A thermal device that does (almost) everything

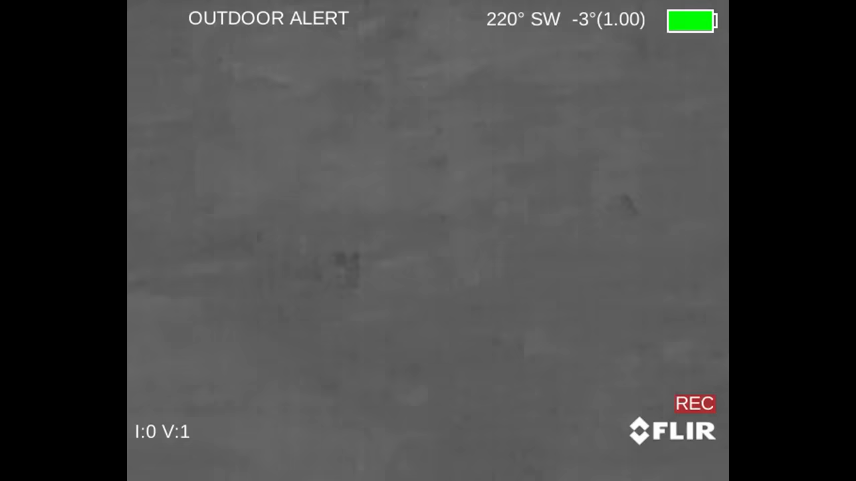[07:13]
It's probably 1024x768, which is as much or more than the resolution of almost any thermal sensor anybody you've ever met could afford.
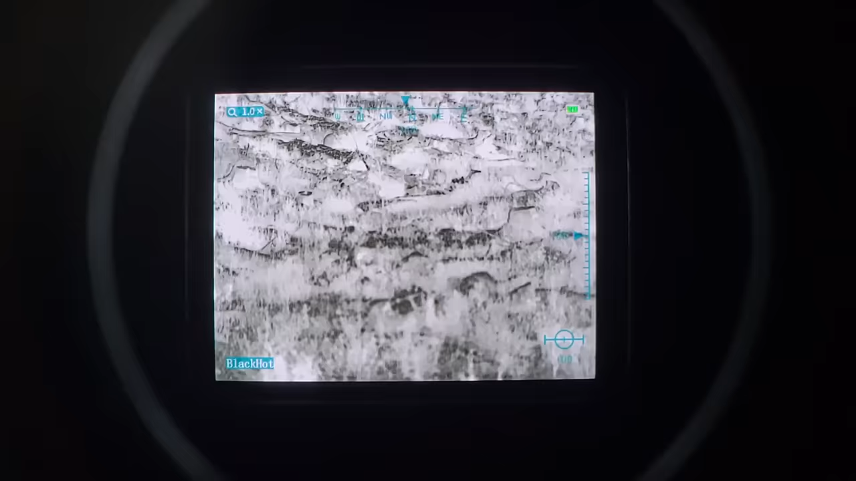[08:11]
But if you're in an environment with a lot of mixed temperatures, for example,
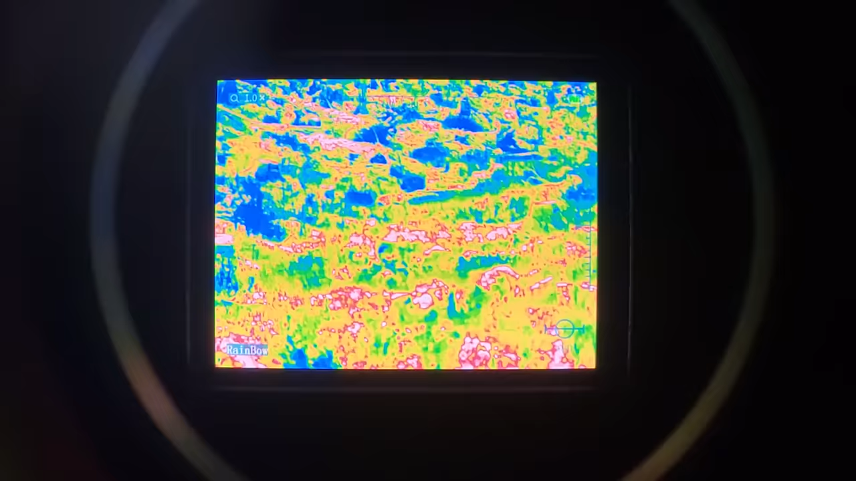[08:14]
a treed environment that has patches of dirt, grass, rocks, stumps, etc., it's going to be quite the overload of information.
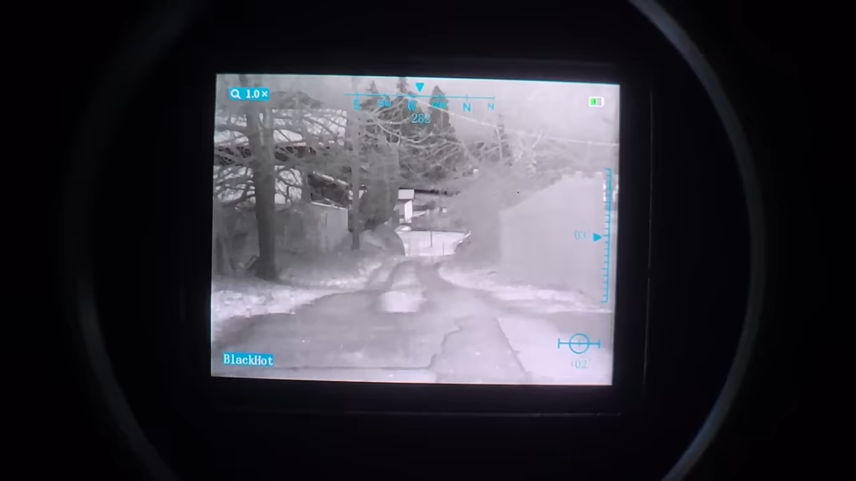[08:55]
The Stinger 640 has a much higher resolution, and that does make it a lot easier to detect and identify things when using this thing as a wearable monocular.
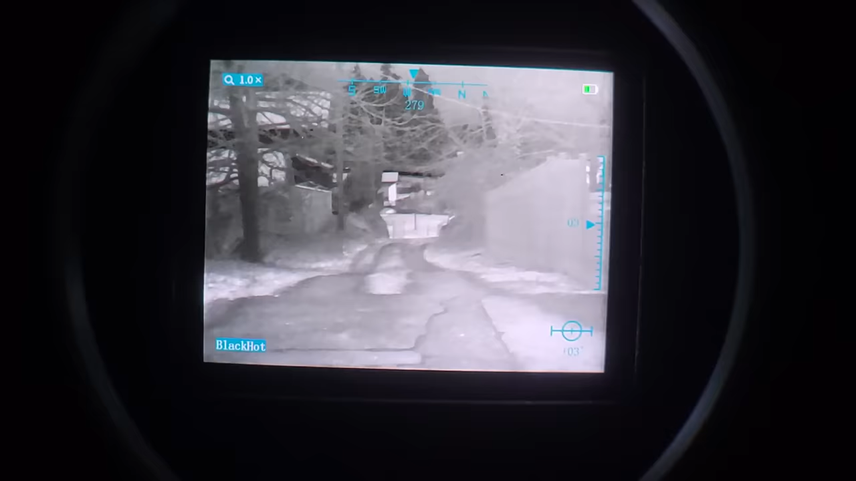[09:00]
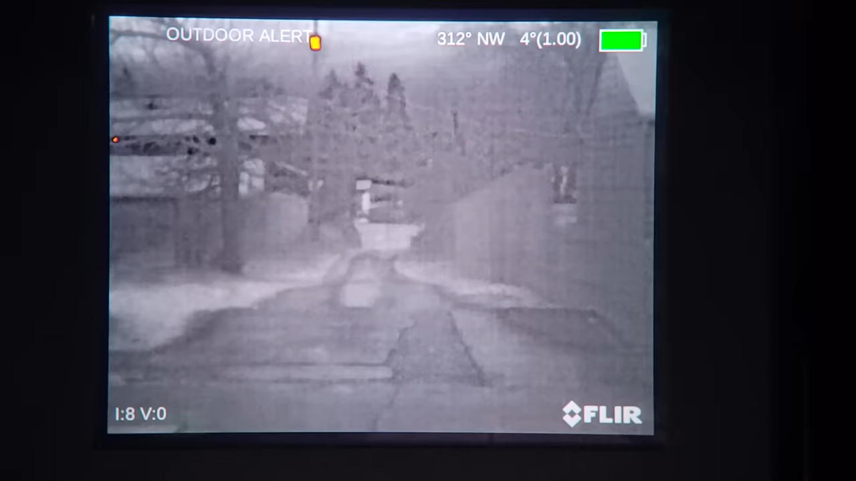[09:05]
The Stinger also has a focusing lens assembly, kind of like a PVS-14, which you can use to further sharpen or refine the image, whereas the FLIR Breach doesn't have a focus.
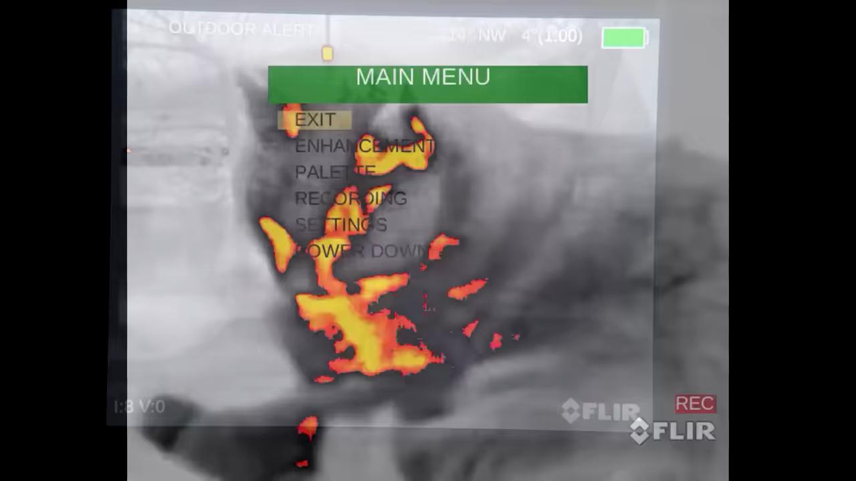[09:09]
It's just fixed at some distance. I don't know what that distance is. Both devices have several color palettes to choose from.
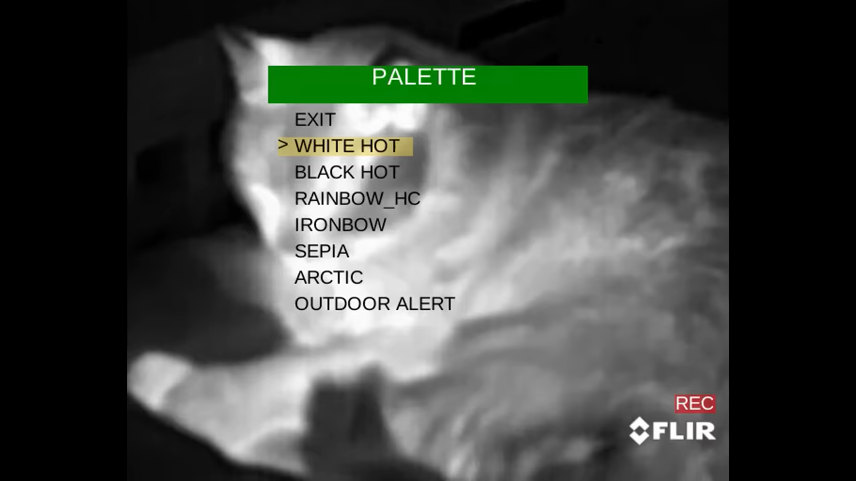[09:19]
They're very different,
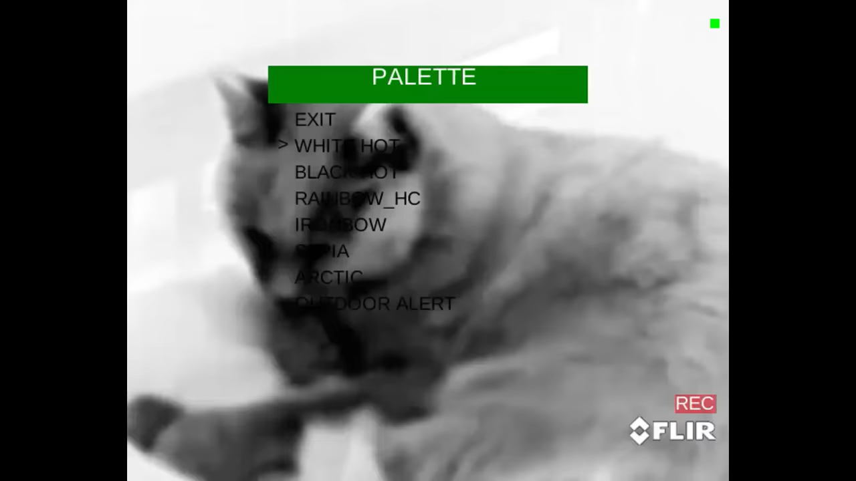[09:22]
but I don't find any of the color palette options on any thermal devices that I've tried to be that much better than just the classic black hot and white hot modes.
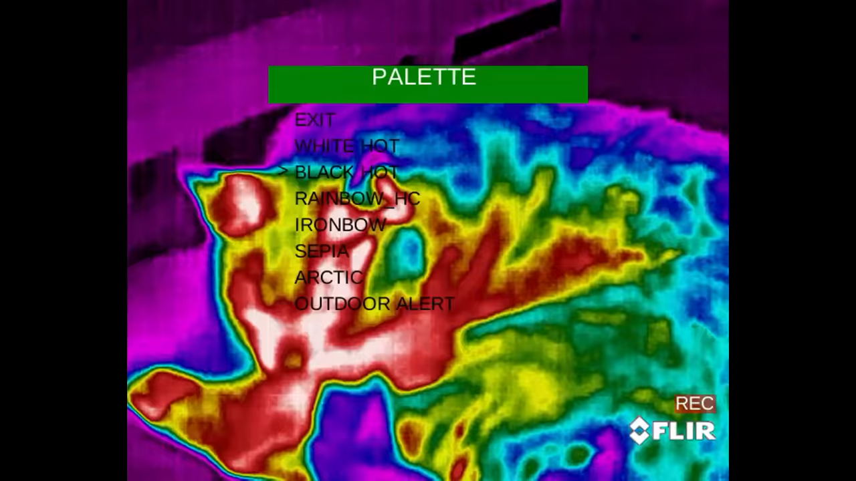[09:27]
Your mileage may vary, but I feel like a lot of the other color palettes give you weird levels of information that you don't really need,
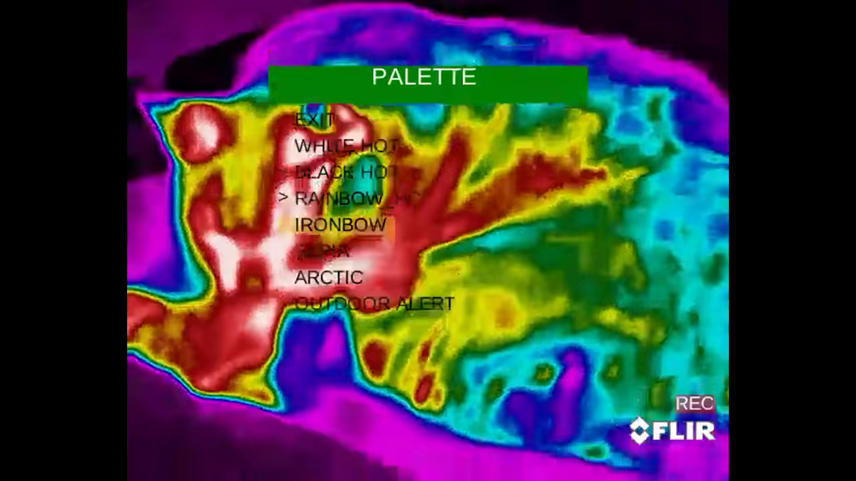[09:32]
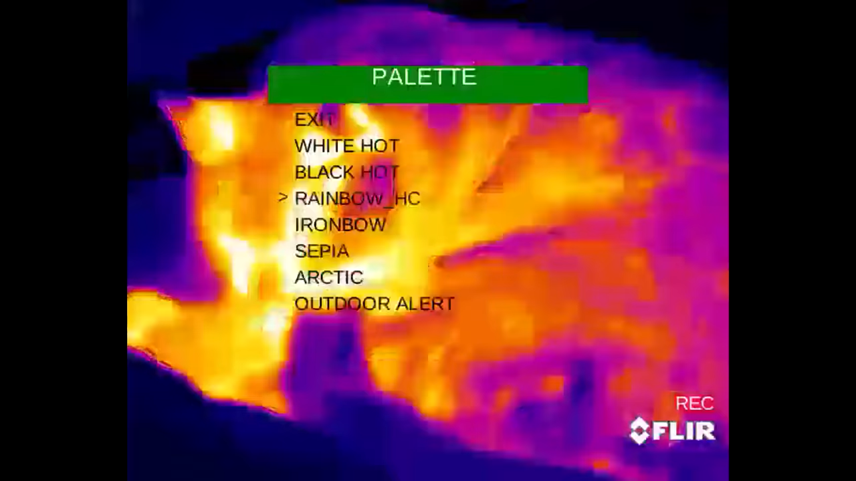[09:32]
and it just does more to distract you than anything else.
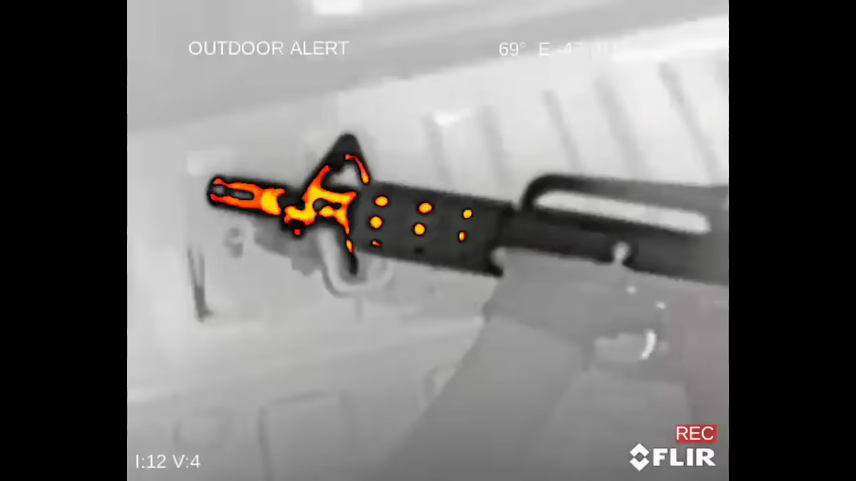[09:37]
One thing that does set the FLIR Breach apart from the Stinger is that it feels like a much more mature product,
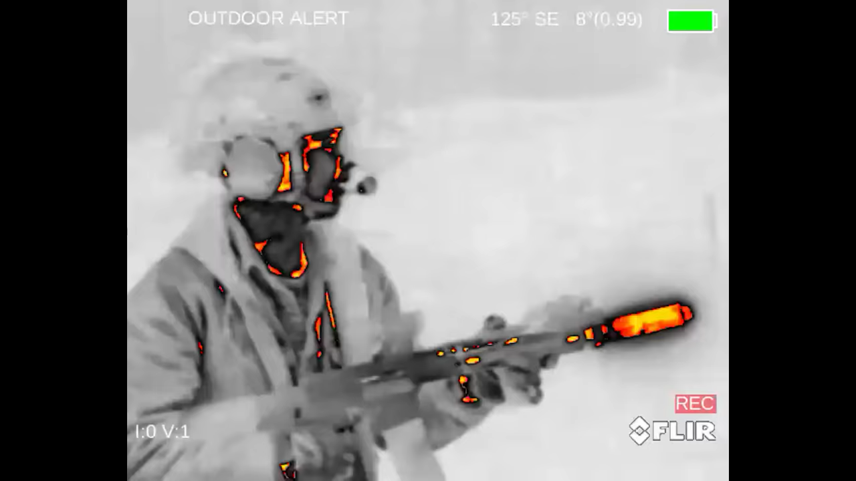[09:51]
Like I said, the FLIR Breach doesn't have the ability to focus the image, but that actually seems totally acceptable for a wearable monocular, particularly a low-resolution one. You're not really looking to identify the contours of a specific human being's face.
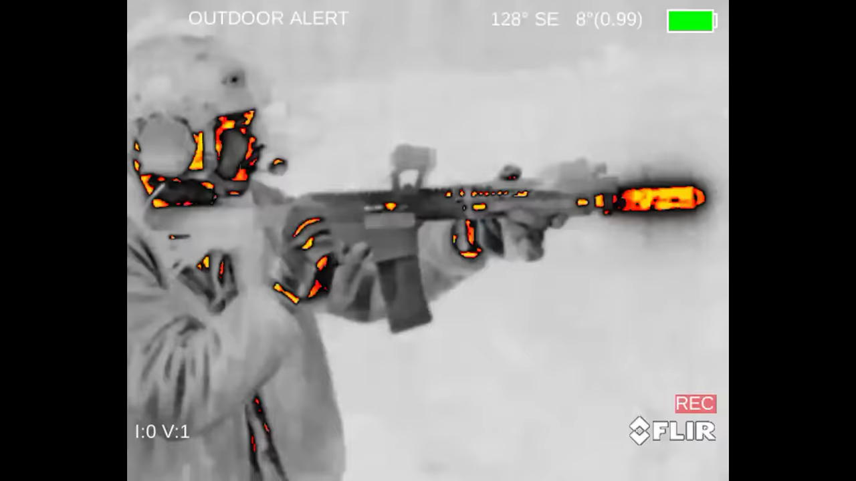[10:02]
You're just trying to use it to get a sense of where potential targets might be.
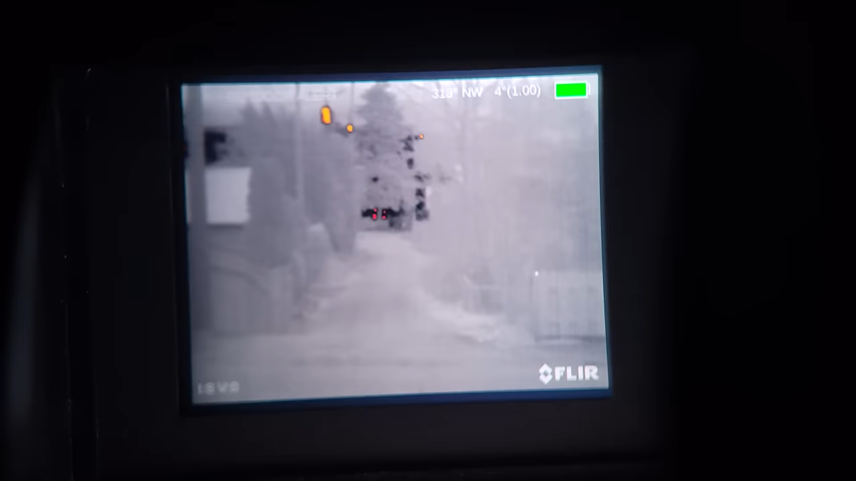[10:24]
The FLIR Breach also has the ability to record to onboard storage, whereas the Stinger does not have the ability to record.
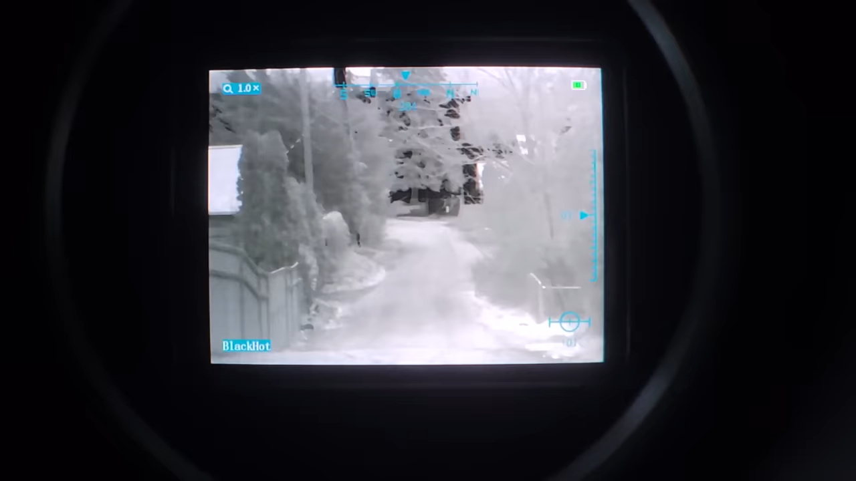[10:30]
It's actually one of the few AGM thermal devices that doesn't record on its own. I guess the first question is, which would I prefer as a wearable monocular, the FLIR Breach or the AGM Stinger?